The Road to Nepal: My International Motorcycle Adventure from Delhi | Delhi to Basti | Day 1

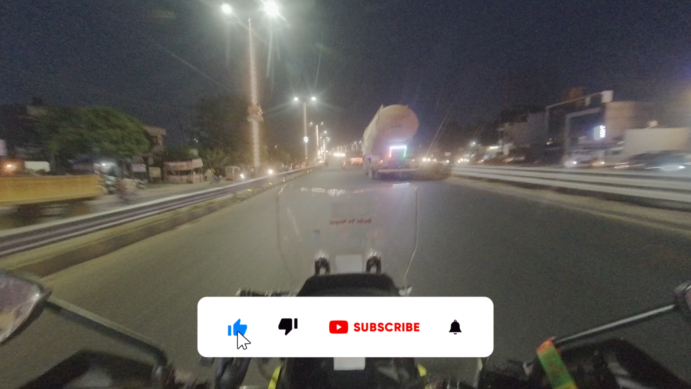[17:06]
अयोध्या और अपने देखिए वहां से देखिए कितना, और ये नीचे आई थिंक जो है सरयू नदी जा रही है यानी।